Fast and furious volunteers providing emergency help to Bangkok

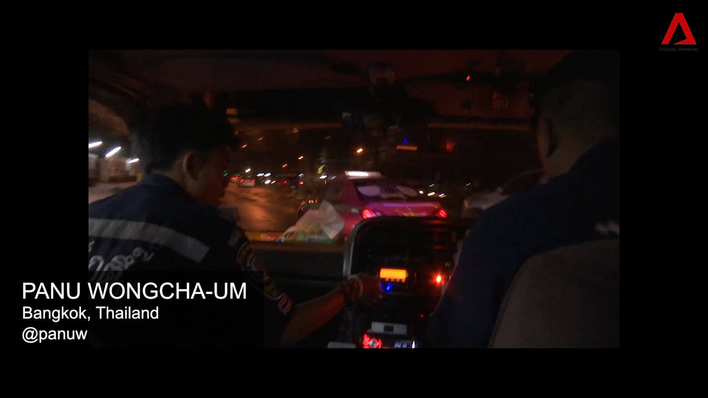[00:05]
We're speeding through Bangkok's traffic at 9 p.m. in an ambulance of the Fort Degdeng Foundation, a rescue organization based in the Thai capital.
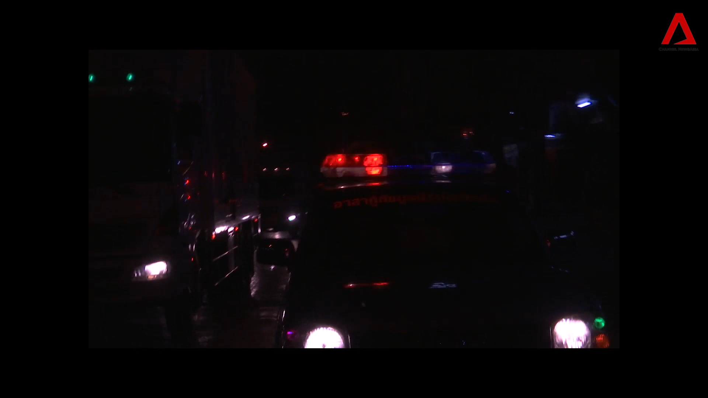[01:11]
Another road accident between a car and a motorbike. But this time the case is more serious.
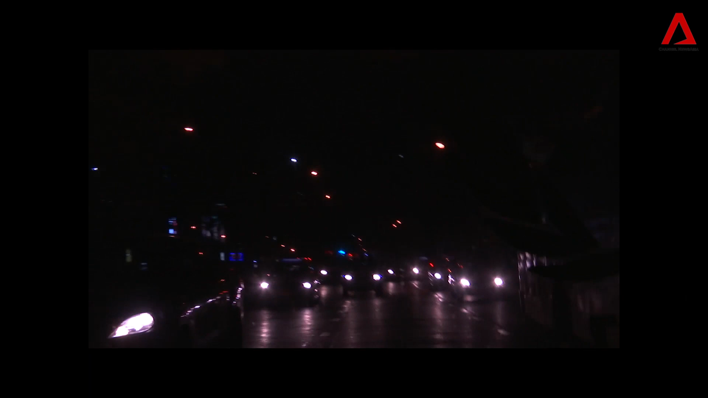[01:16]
The car has hit a motorbike, leaving its rider with slight concussion and some flesh wounds.